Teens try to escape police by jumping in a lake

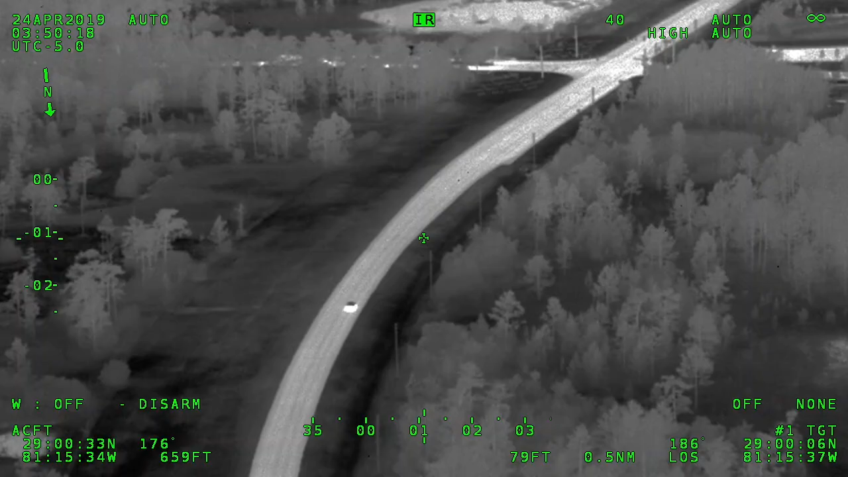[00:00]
So southbound passing through Taylor now, on Kepler, or MLK, or not, yeah, MLK Boulevard.
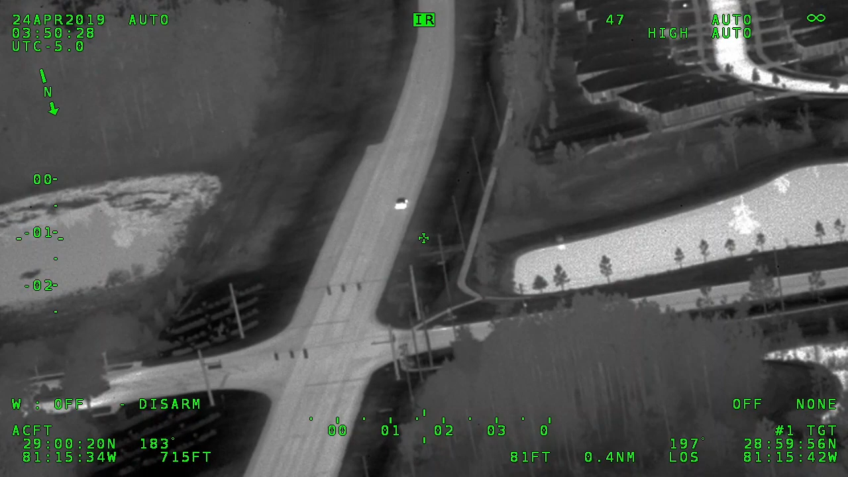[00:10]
Did you get a description, 25?
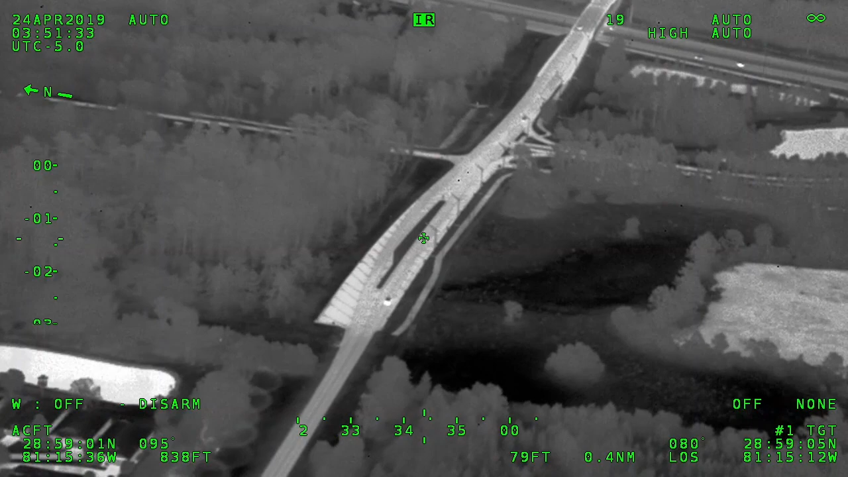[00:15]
Black four-door passenger car, damage to the right rear, it looks like.
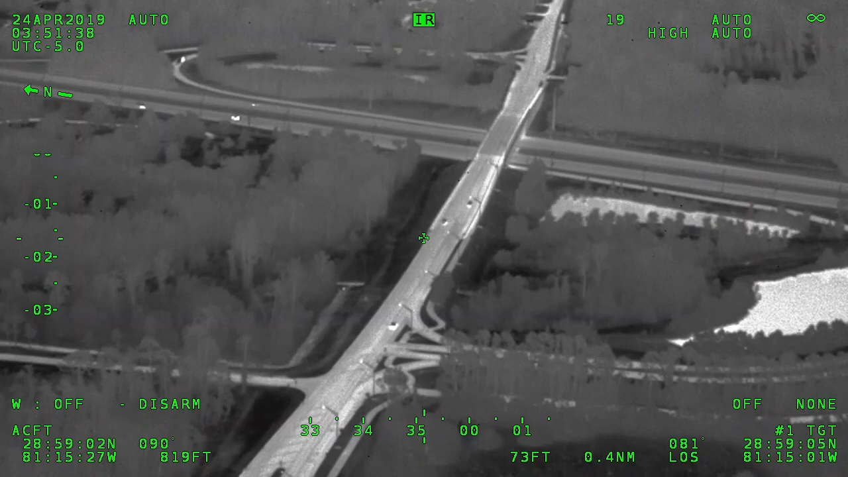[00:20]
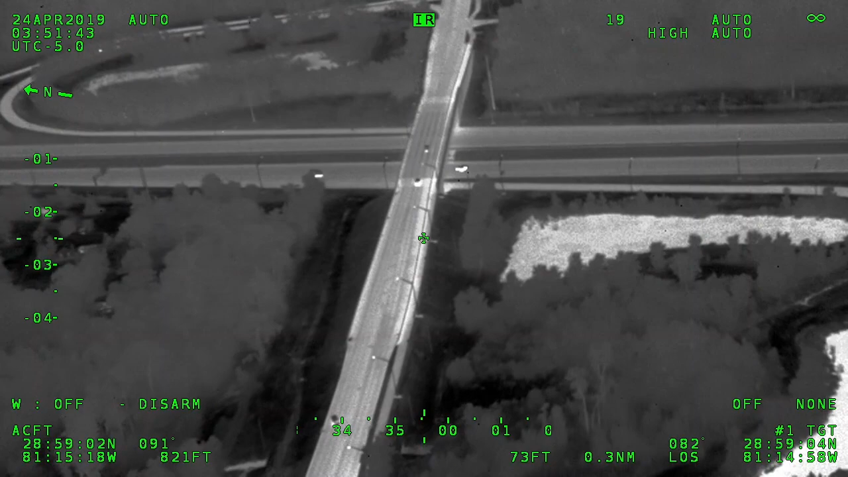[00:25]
25 to be clear, pursuit is not authorized, just let it go, let Air 1 call it out. Absolutely, I'm off.
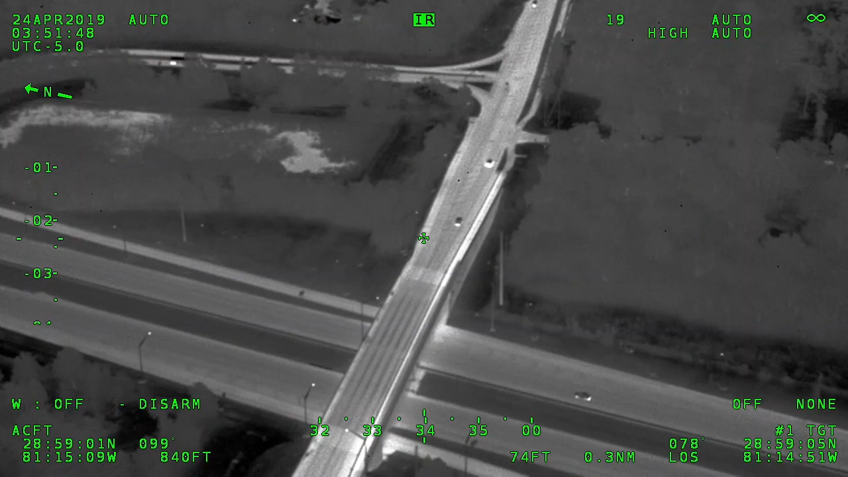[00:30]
Alright, we're coming into Lake Helen now, still west on Main Street.
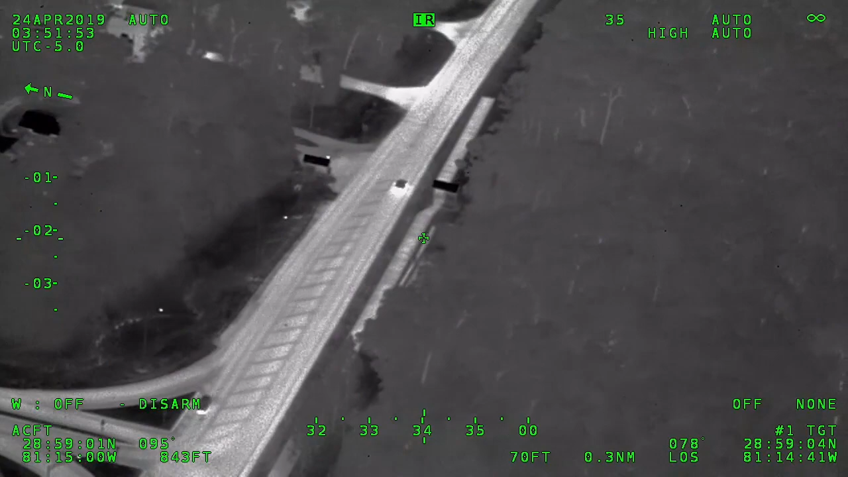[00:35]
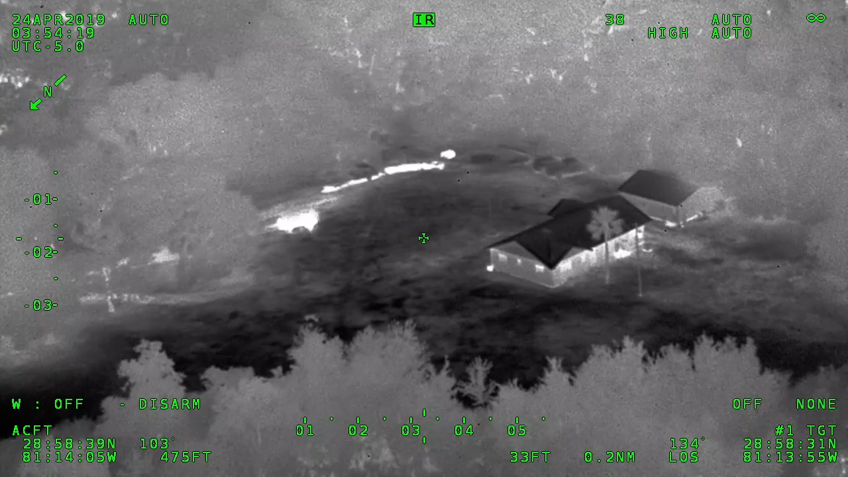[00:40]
Alright, he's coming down to a dirt road by a house, 650 South Lakeview, bailout.
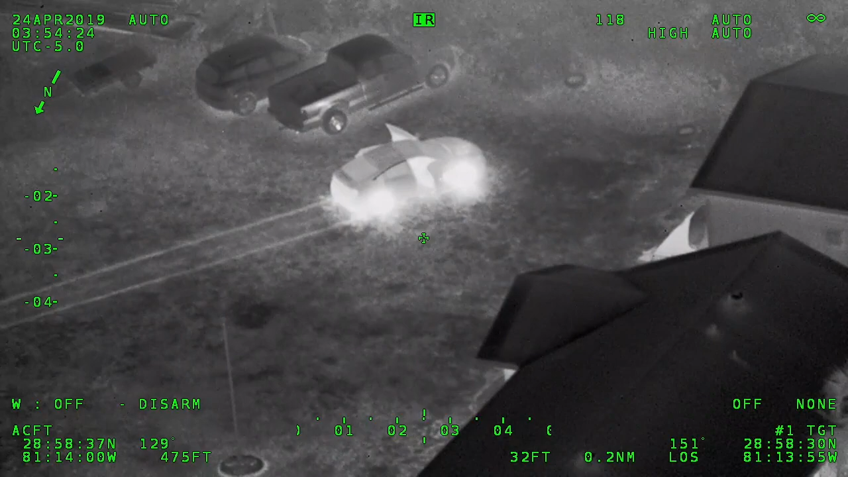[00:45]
We've got a total of three suspects all running southbound into the woods,
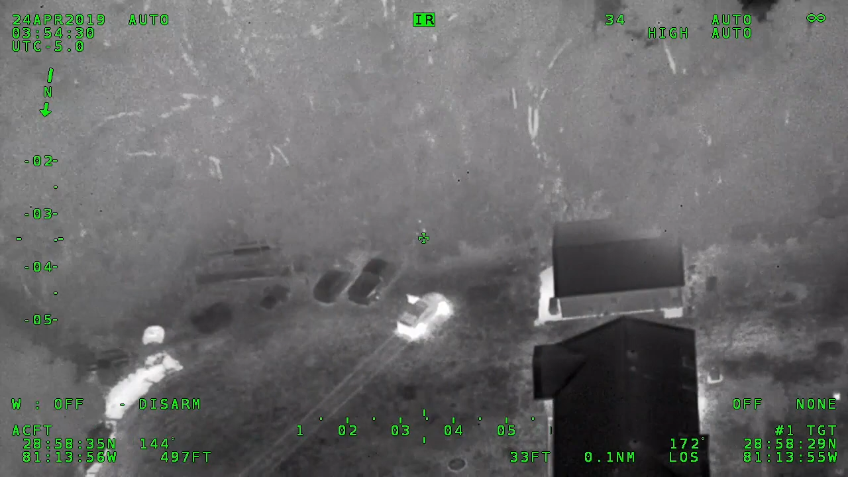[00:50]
650 South Lakeview.
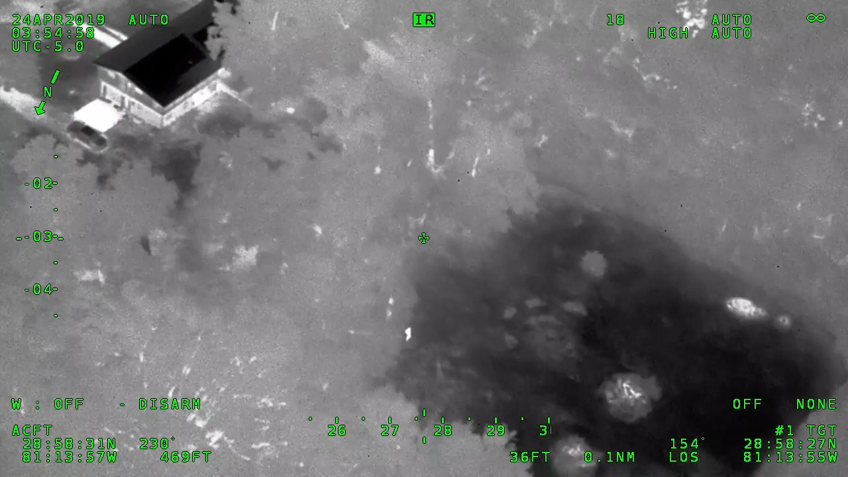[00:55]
Alright, they're all still running southbound, over towards 670 Pleasant Street, Lake Helen.
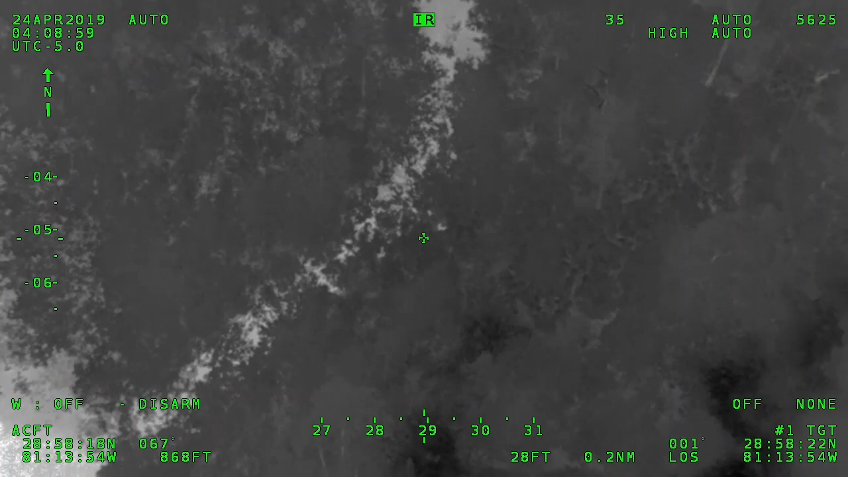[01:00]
Yeah, Cody, they're going back towards the lake now, right on the edge of the bank.
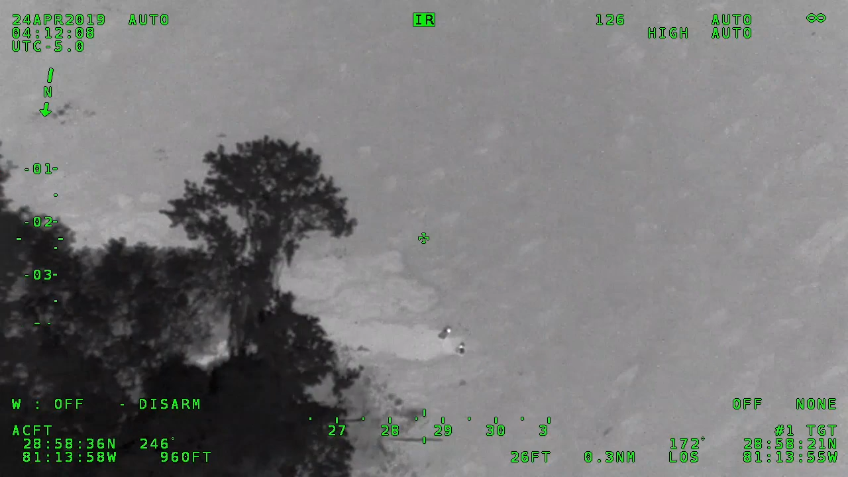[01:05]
And, nope, they're in the water now. All three of them?
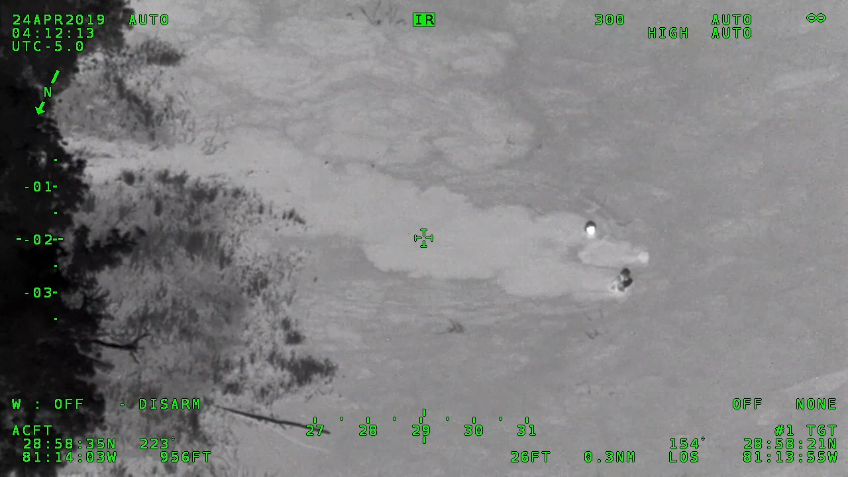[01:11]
Yep, swimming in the water. Got one getting ready to exit out of the water.
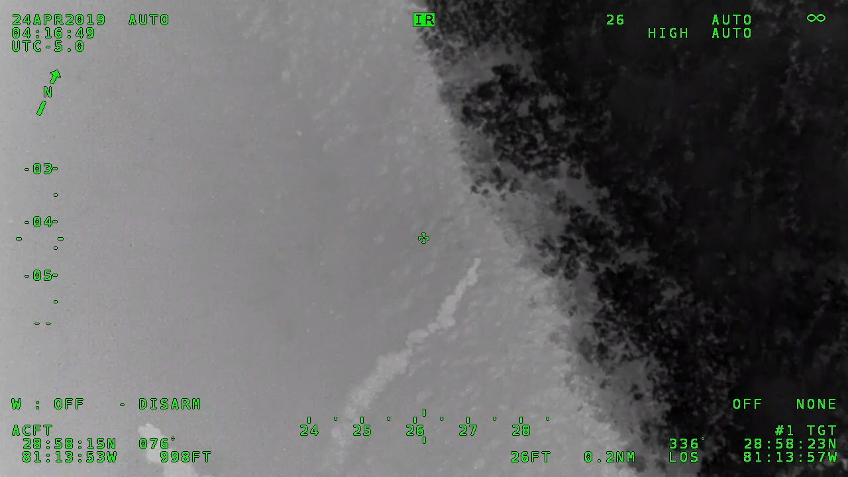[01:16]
Two are still in the center of the lake.
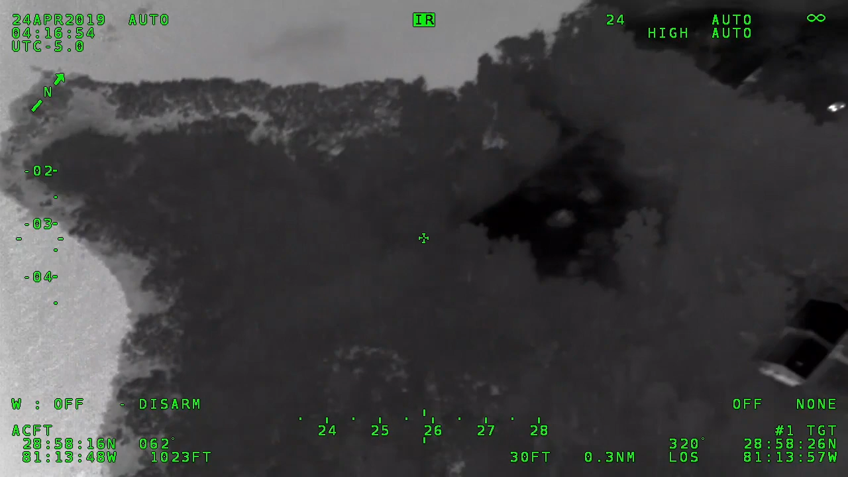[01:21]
One's getting ready to get out, probably about, uh, directly south of the, uh, where they dumped the vehicle at.
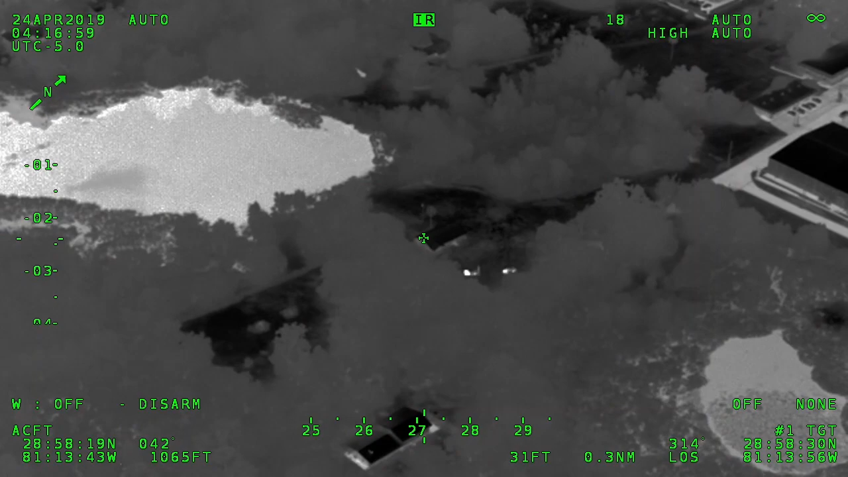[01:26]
The other two are almost to the shoreline behind 695 Macy Ave.
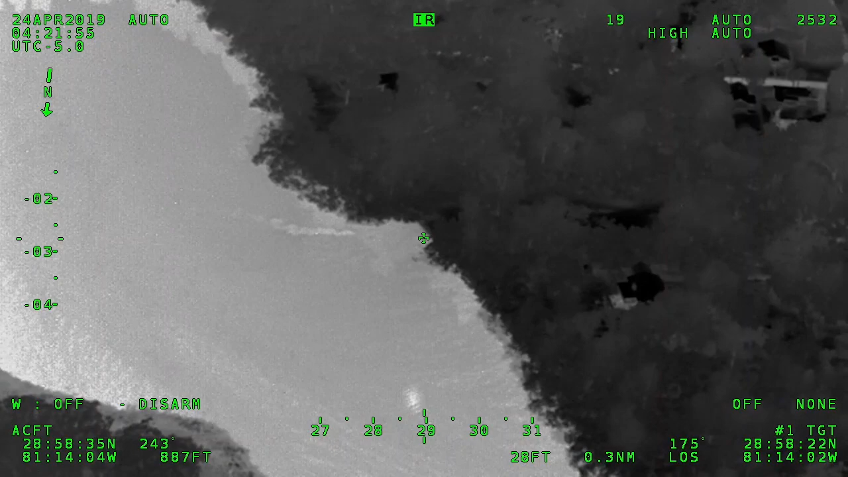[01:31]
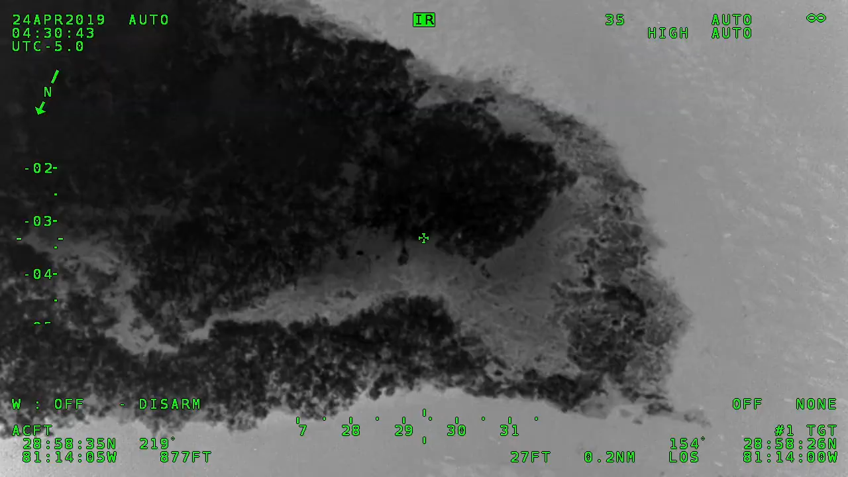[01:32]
Yeah, he looks like he's gassed. Uh, he's just sitting down, all the way at the edge.